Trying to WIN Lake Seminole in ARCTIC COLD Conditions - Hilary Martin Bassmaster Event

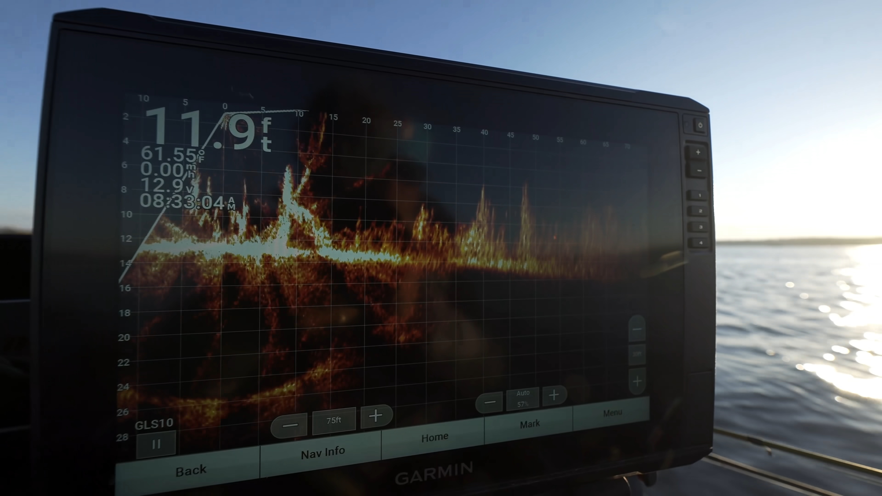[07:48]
On screen: depth 11.9 ft
That's what it looks like on the panoptic. There's fish right there. Oh yeah, there's some right there, right where you pointed. 50 feet, those are fish.
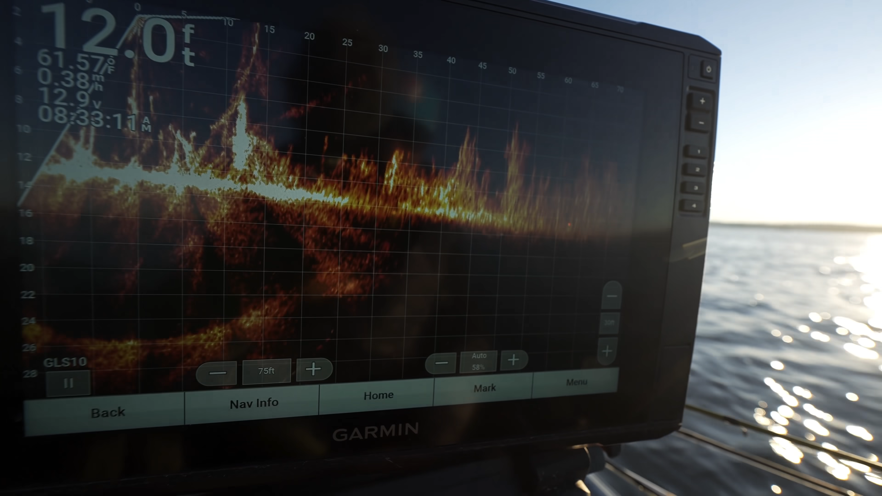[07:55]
On screen: depth 12.0 ft, water 61.57°F, speed 0.38 mph
I can see them in the top of that grass. So what he's doing, he's throwing the Alabama rig.